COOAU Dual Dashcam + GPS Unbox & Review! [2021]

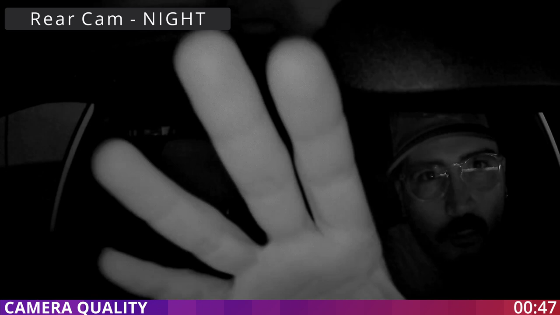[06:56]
okay now testing the rear camera they are doing okay for to test the camera done I'm just playing with the infrared sensor to see how it's working.